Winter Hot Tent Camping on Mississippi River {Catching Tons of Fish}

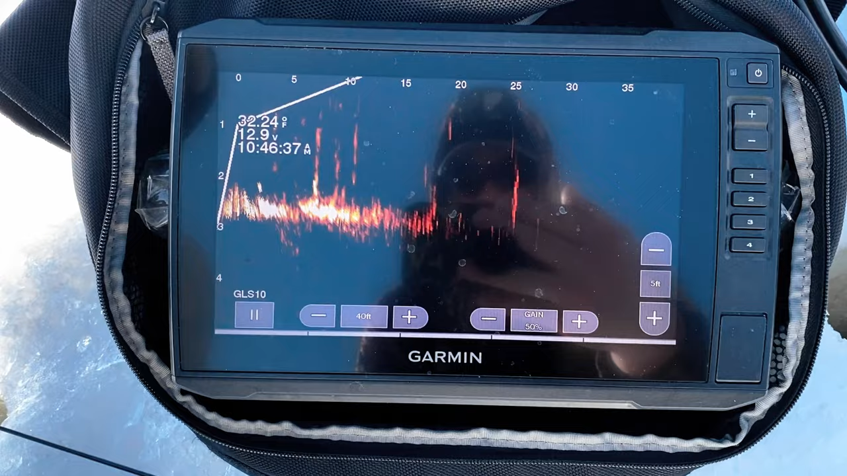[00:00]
You can see them in between the weeds here. They're moving there and there and there. There's a fake one there moving.
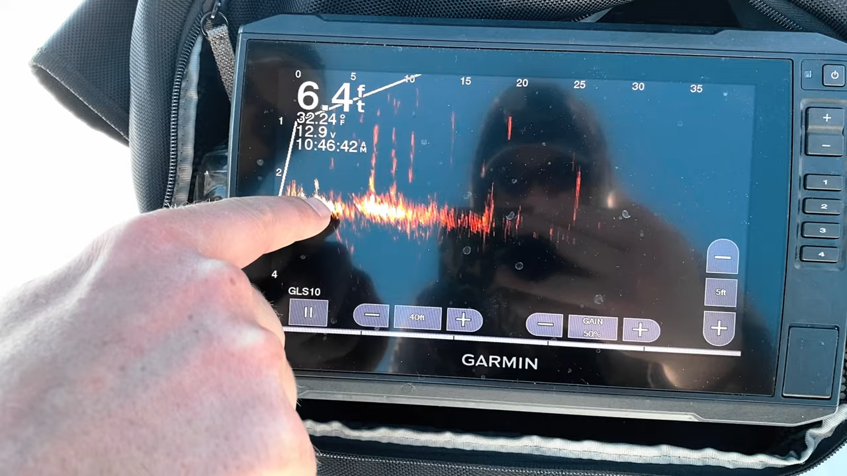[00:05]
On screen: depth 6.4 ft
Stud perch on the ice. My first. Look at the orange on that dude. Jeez. That is cool.